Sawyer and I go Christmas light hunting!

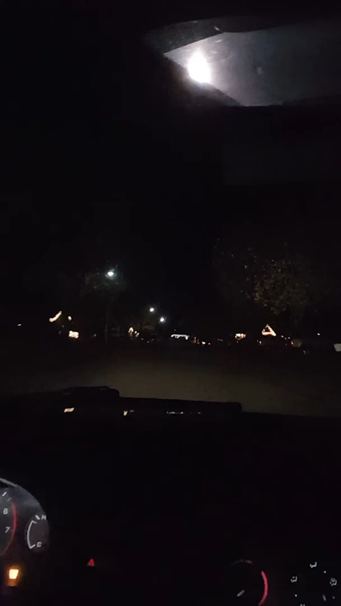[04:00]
Over there, old turn. This way? Yep. Look at that one.